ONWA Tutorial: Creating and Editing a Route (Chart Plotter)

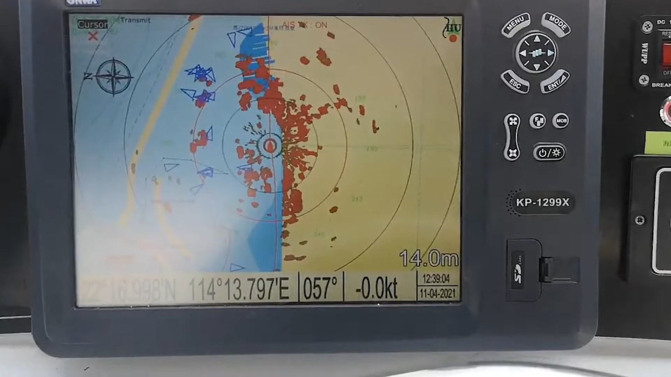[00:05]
To create a route in your chart plotter, for example,